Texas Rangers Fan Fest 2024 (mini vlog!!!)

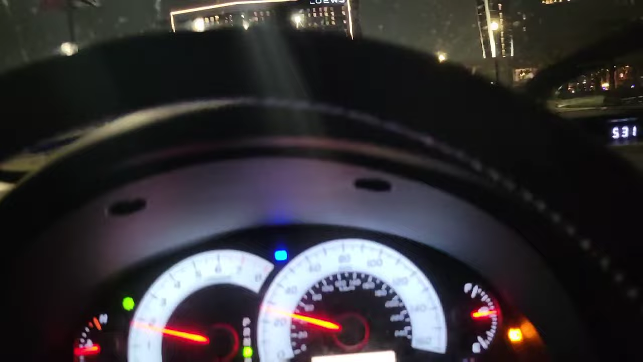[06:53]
been i've been behind this truck for a while now so i i'm most like i'm pretty
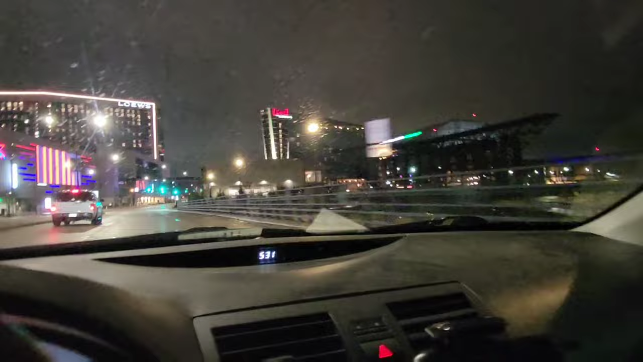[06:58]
confident that he's also going to the stadium but let's see all right here we go there
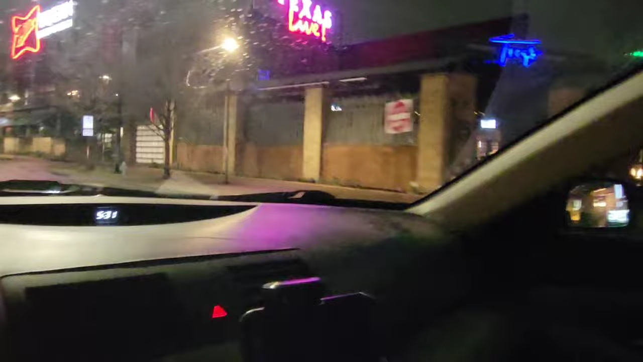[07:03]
this is going to be one of the main entrances but there's also one in the back but i remember last year the most people came on this one let me see see if i can see people already
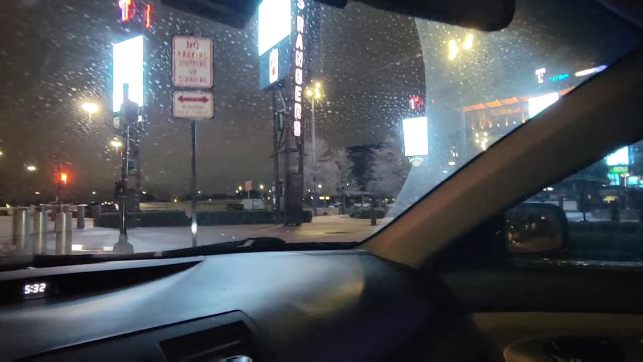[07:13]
um i don't think i see anybody huh maybe i did exaggerate it maybe maybe i'm gonna be the first oh my god i see people never mind oh oh my god there's a lot okay never mind